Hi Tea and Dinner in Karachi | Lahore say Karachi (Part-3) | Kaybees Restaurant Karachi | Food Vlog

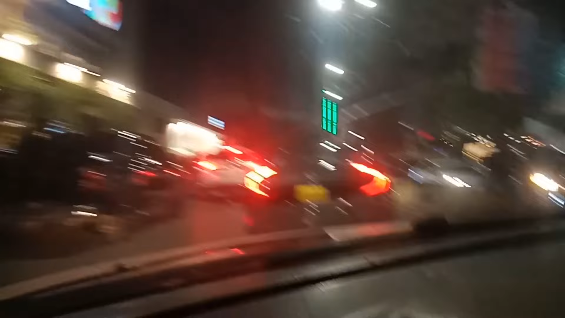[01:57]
शाहराह फैसल से होते हुए मैं पहुंच गया बहादुराबाद। ये लेफ़्ट साइड पे आप देख सकते हैं कि बहादुराबाद की मार्केट है,
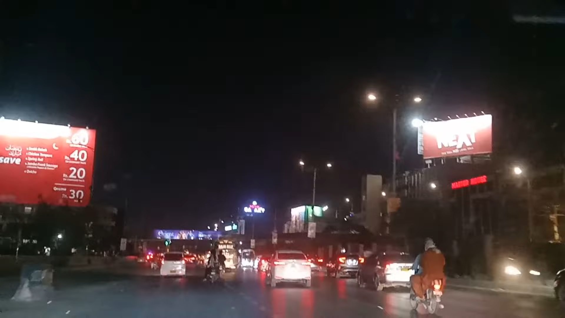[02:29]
रात के 9 से 9:30 का टाइम है और काफ़ी ट्रैफिक है अभी भी शाहराह फैसल पे।
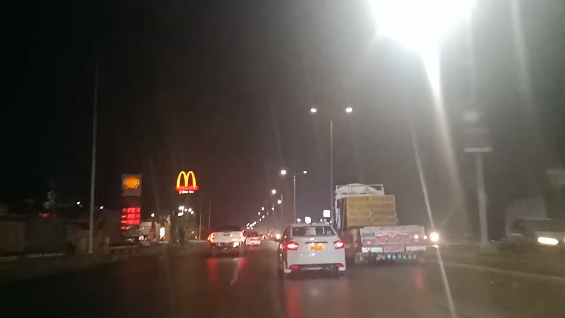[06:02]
लेफ्ट साइड पे शाहराह फैसल का जो बड़ा मशहूर मैकडॉनल्ड्स है वो भी आप देख सकते हैं। अब यहाँ से वापसी के बाद हम प्लान कर रहे थे कि और क्या एक्टिविटी हो सकती है। कज़न से मशवरा करने के बाद हमारा